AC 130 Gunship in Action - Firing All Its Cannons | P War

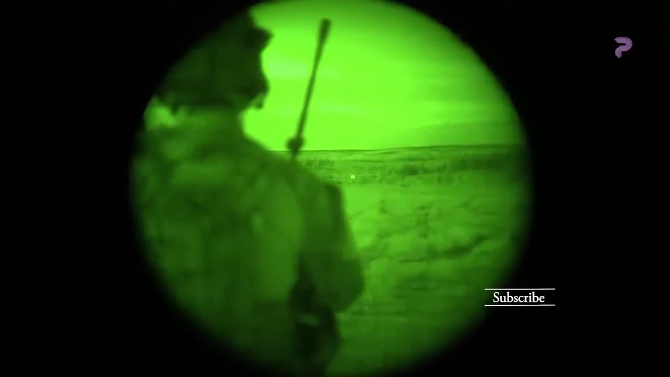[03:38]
Packs in the open. I'll copy.
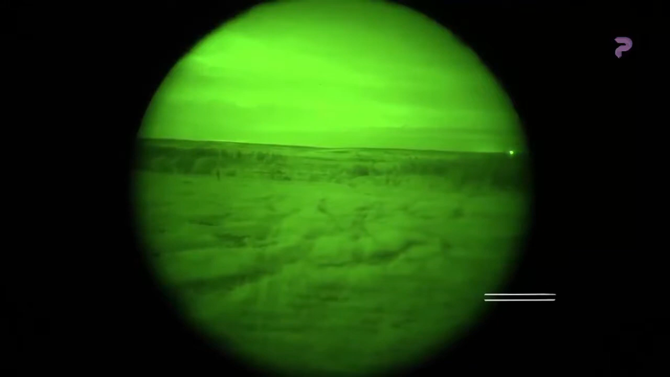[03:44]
And good impacts, good impacts. Continue to engage, continue to engage.